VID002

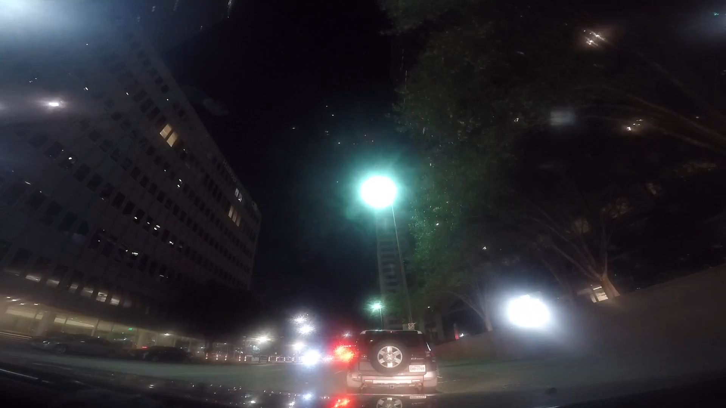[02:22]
I would run into this guy. Whoa. What the fuck? Hey, what's up, man?